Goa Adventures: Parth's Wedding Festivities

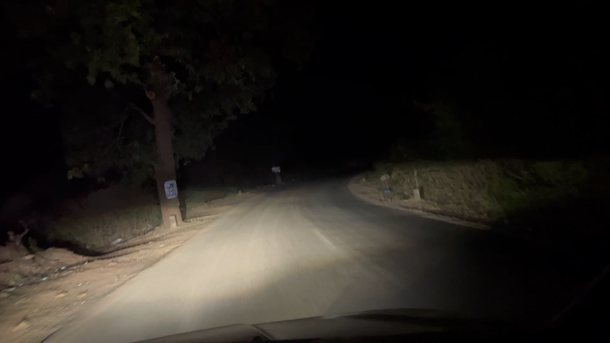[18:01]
ये कोई घाट सेक्शन में घुसा दिया है। और ये घुसाया 20 किलोमीटर है यहाँ से। और ये घुसाया है जस्ट टू अवॉइड दैट बैड पैच,